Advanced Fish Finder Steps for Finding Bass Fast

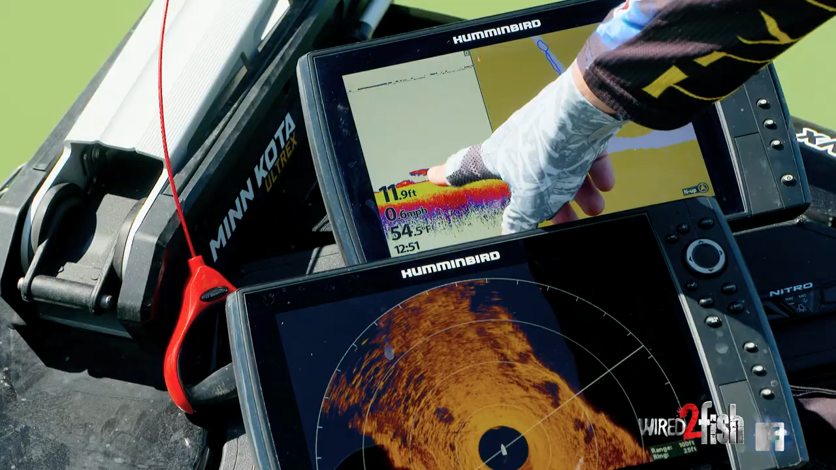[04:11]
On screen: depth 11.9 ft
When you look at that screen, you need to orient yourself as being the boat.
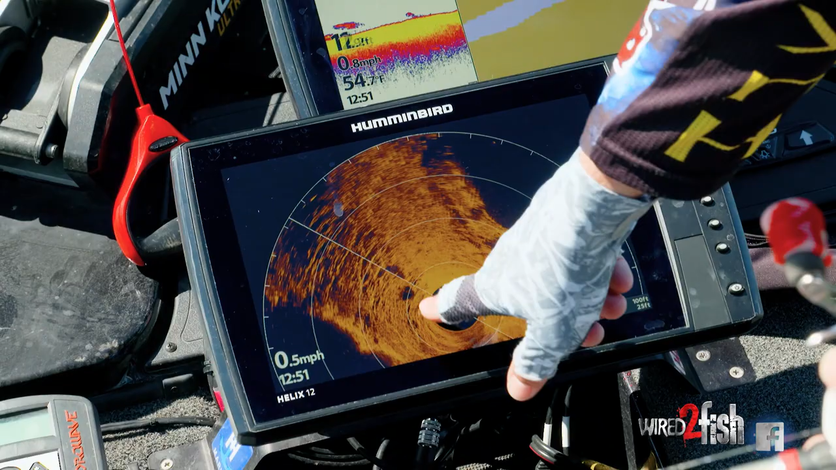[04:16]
And I've got it lined up to where I know straight ahead of the boat is what is straight ahead on that screen.
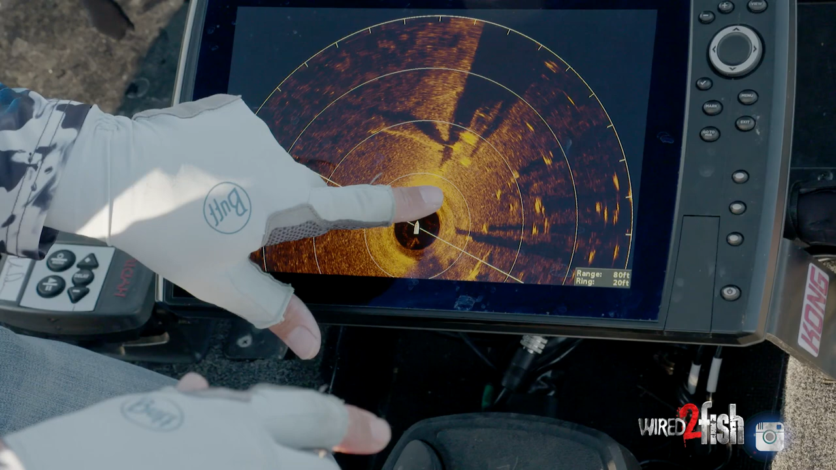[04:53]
I'll just turn my body to it and I'll point there and I'll immediately hit that target, whatever it may be that I'm trying to fish for.
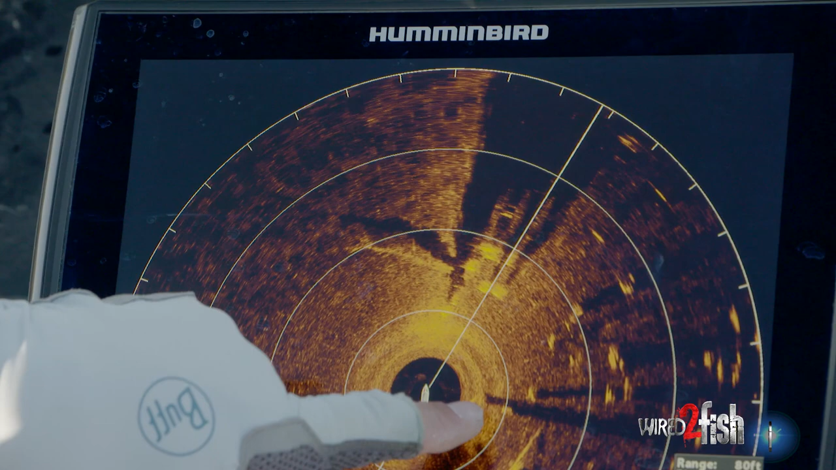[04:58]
One other thing with it is that with those range rings, it gets to where I've developed a great feel. I've run it on 100 foot most of the time.